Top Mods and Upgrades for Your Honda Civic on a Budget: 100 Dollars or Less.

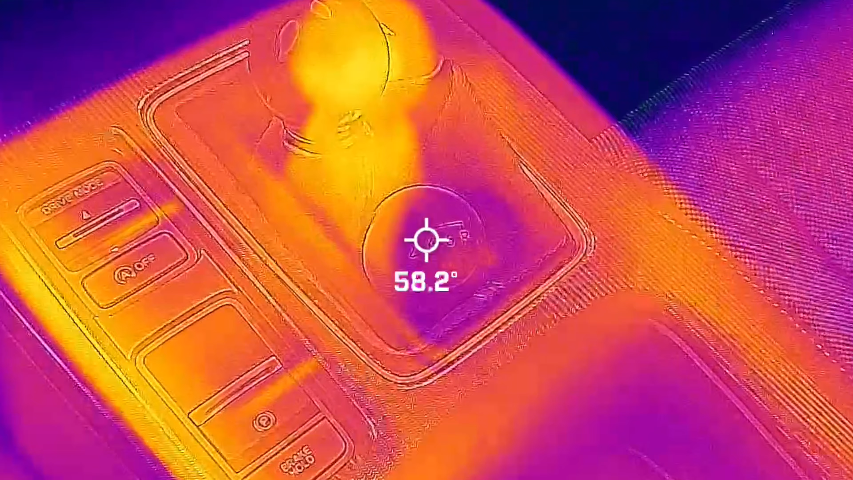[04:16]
insulated shift knob was actually like almost 10 degrees warmer than my aluminum shift knob and then in the summertime i haven't done any